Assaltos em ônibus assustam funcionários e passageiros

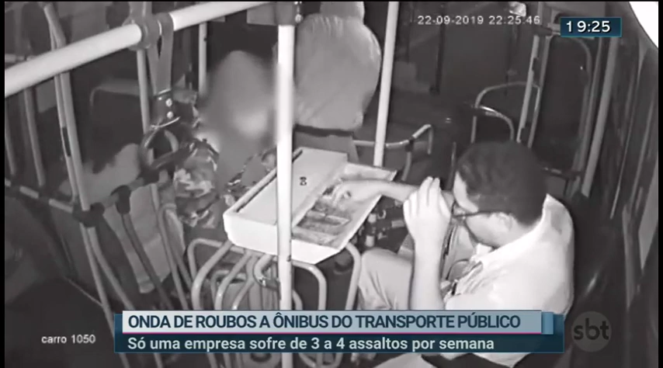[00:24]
Por outro ângulo, é possível ver o segundo assaltante pegando dinheiro do caixa. O terceiro ladrão usa uma mochila para pegar os celulares dos passageiros. O Clayton é o motorista que estava dirigindo esse ônibus.
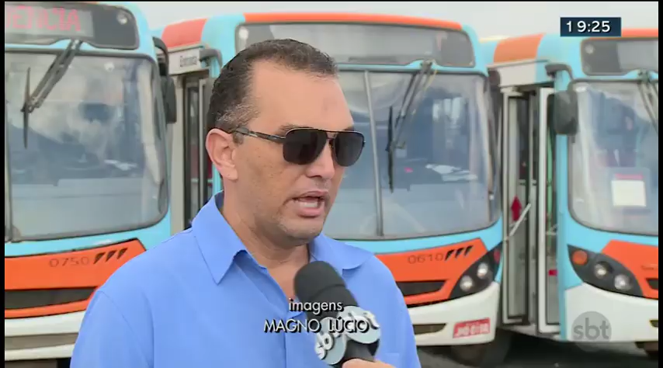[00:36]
Eu tentei o máximo se controlar no momento, porque eu estava apavorado realmente com tudo aquilo ali.
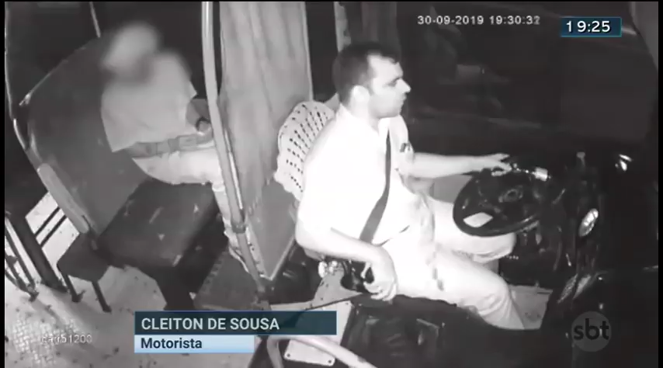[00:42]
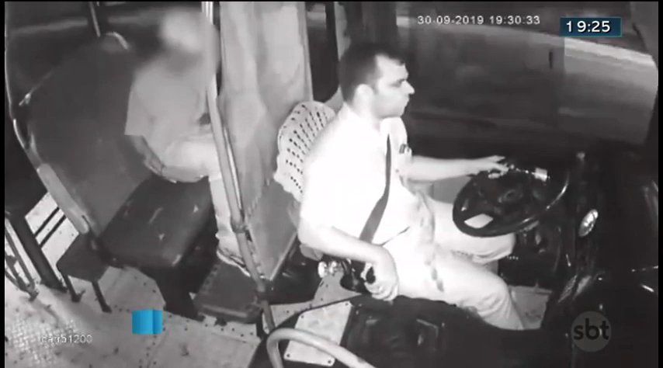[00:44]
Esse outro assalto foi no dia 30 de setembro, às 7h30 da noite. O bandido está sentado como se fosse um passageiro. Ele levanta e coloca a arma na cabeça do motorista. Depois vai para o caixa e pega todo o dinheiro.